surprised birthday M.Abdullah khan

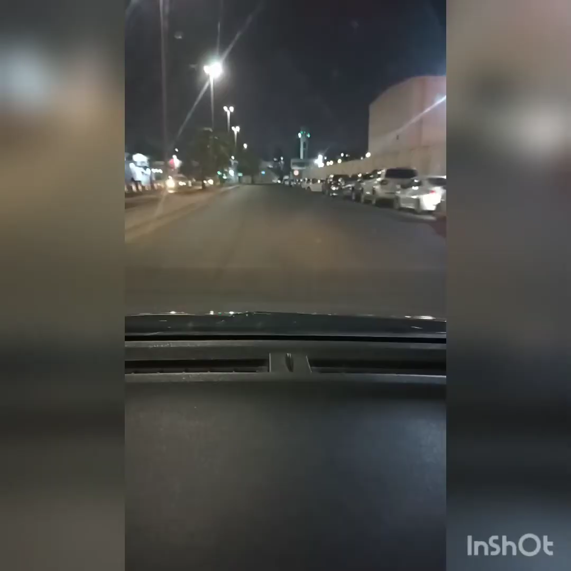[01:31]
जी सिग्नल ओपन हो गया और हम चल पड़े। रात के इस टाइम पे भी काफ़ी ट्रैफिक है और पार्किंग का भी मसला था। केक लेने में बहुत ज़्यादा लेट हो गया मैं, पार्किंग इतना आसानी से नहीं मिलता हर जगह पे।
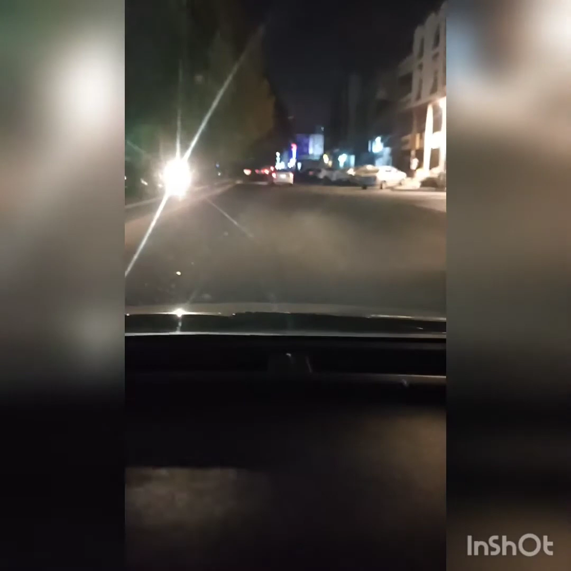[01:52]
यहाँ पर आजीजिया में भी कुछ जगहों पर हमें पार्किंग किसी भी टाइम नहीं मिलती, इवन रात के 12:30 मुझे कम से